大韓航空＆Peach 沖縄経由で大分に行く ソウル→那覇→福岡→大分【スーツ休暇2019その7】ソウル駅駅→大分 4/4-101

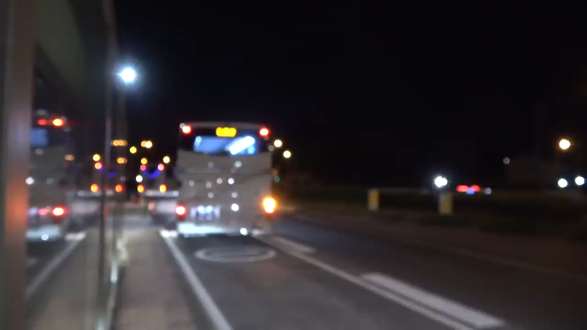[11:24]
今ですねえー木山?高速木山ってあのバスの乗り換えのところまで来たんですけどいっぱい来るんですね